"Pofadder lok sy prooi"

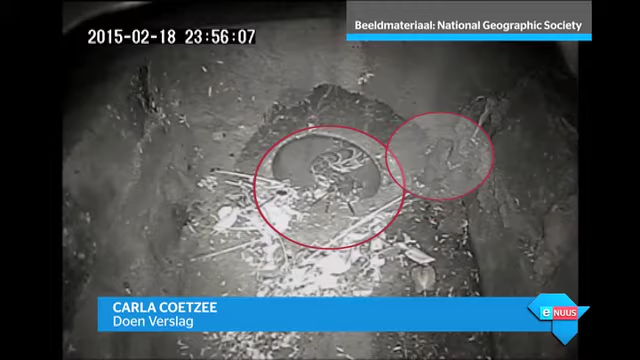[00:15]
Hy wacht tot sy prooi, 10 tot 15 centimeter van hom af is, maar die keer kom hy pada weg.